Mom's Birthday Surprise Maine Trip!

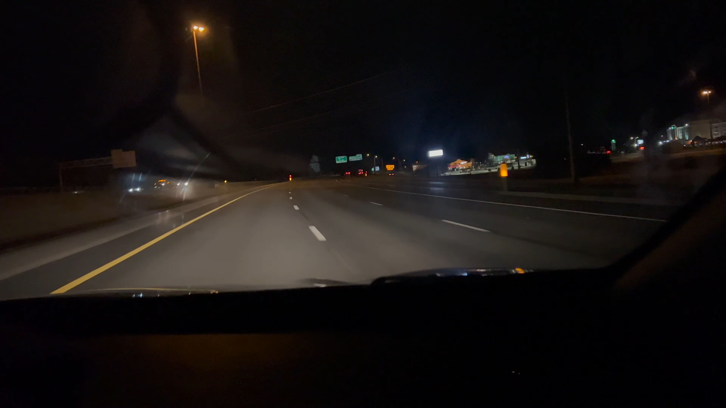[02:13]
11 minutes from our destination. 10. 9. That's exit 6. Where's the dang bridge?